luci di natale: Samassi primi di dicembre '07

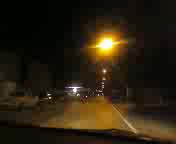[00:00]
Buonasera da SamassiWeb, oggi vi mostriamo le luci di adobe natalizi, vedete stiamo arrivando da via Salluri, ecco si nota la prima scritta buone feste, piano piano ci stiamo avvicinando, il video sta uscendo un po' giallino però è rossa, vedete qua.
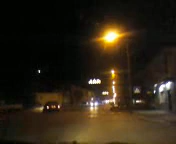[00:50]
la via principale, sembra un video di lucigno, questo è il pezzo del ponte,
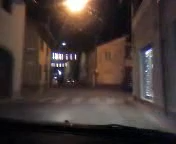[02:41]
facciamo un po' di pubblicità all'officina del nostro amico Sandro Mede, qua svoltiamo qui il Mocando, vedete qua, quest'anno ho addobbato anche questo tratto di strada,
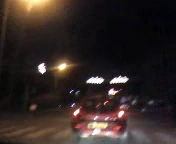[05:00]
chiudiamo qua dalla stazione, buona serata a tutti, dettaglio sulla luce facciamo,